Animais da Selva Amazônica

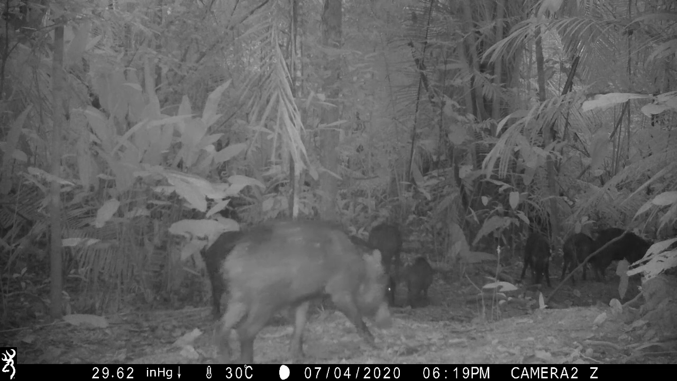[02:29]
Mas esse que vocês estão vendo é um bando que adora visitar o famoso barreiro.